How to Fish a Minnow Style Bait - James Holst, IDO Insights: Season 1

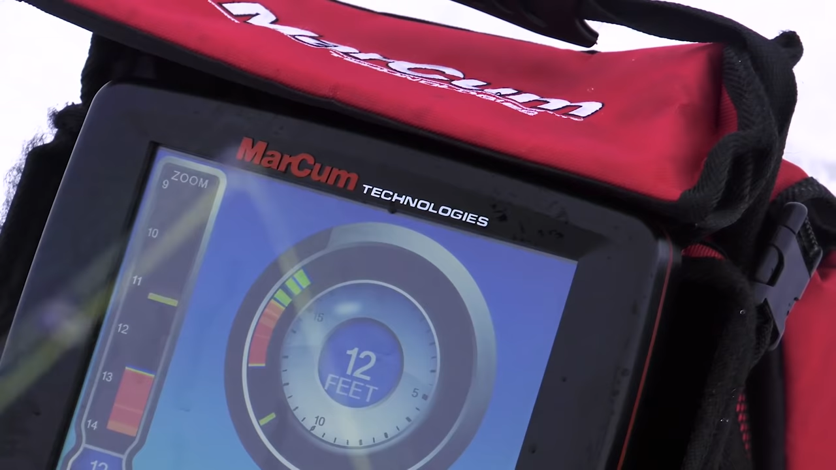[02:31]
What has just happened is a nice walleye has come in.
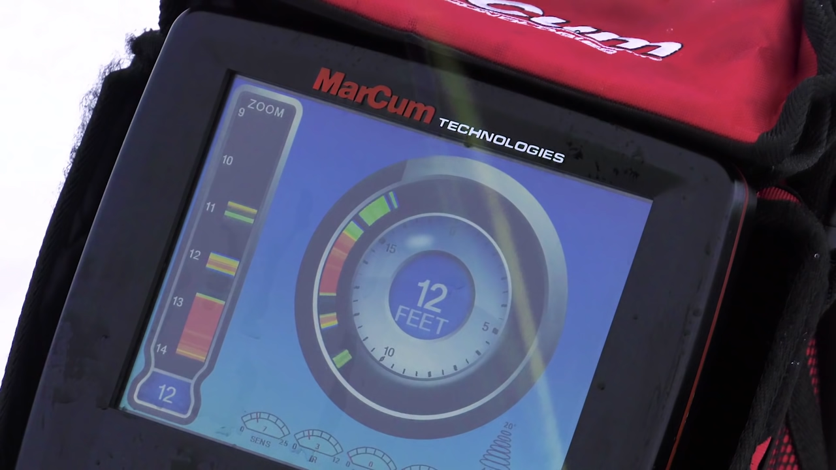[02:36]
And you'll notice immediately what I've started to do, actually I've done two things. I'm paying very close attention to the distance that fish came in below that slab wrap.
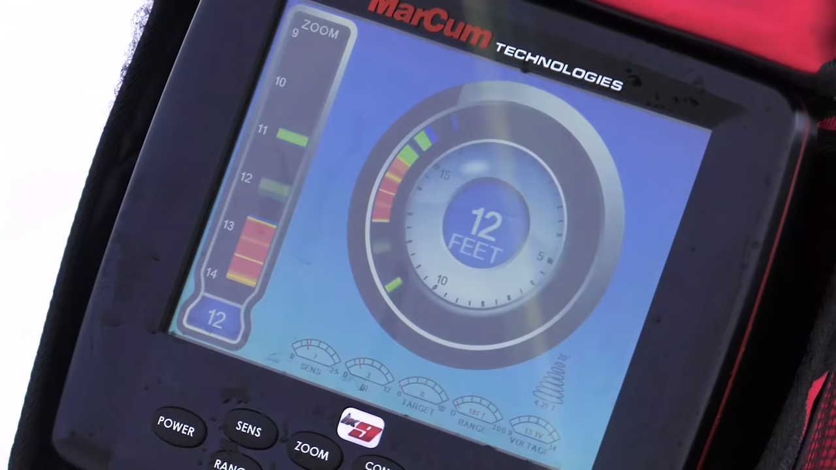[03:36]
On screen: depth 12 ft
You can see he's actually turning, spinning around, investigating that bait.
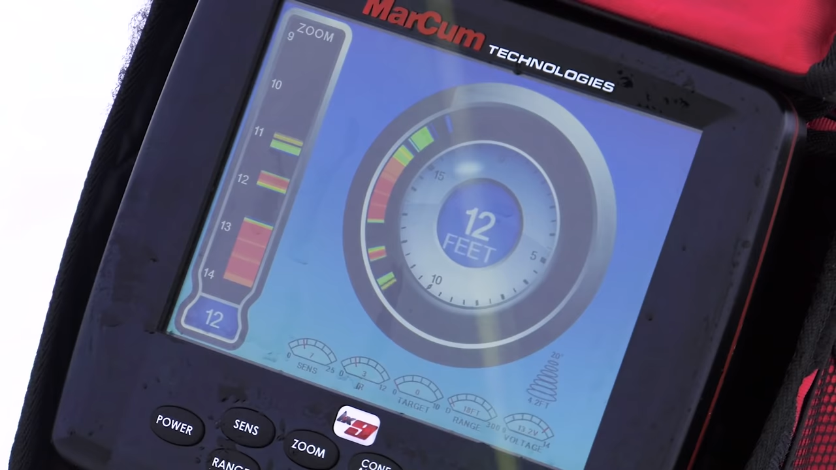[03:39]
See how fast he came? But he missed it.
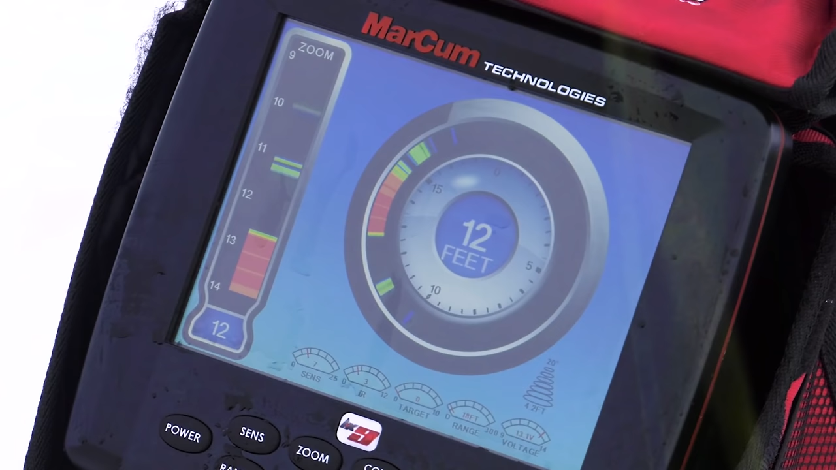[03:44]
So stop this right here. I told you earlier that one of the first things I did was pay very close attention to the distance that walleye came in under my bait.
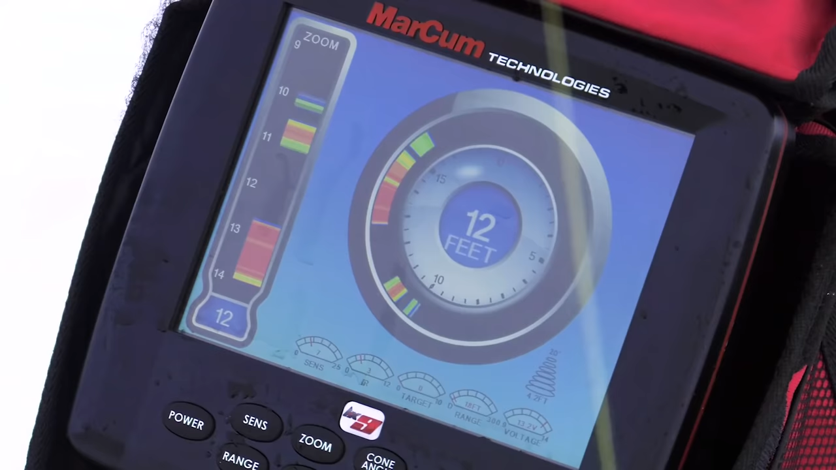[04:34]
We'll start the video again. The fish is taking one swipe at it. It's reexamining it. I'm right back in the same cadence. Boom. The fish hits.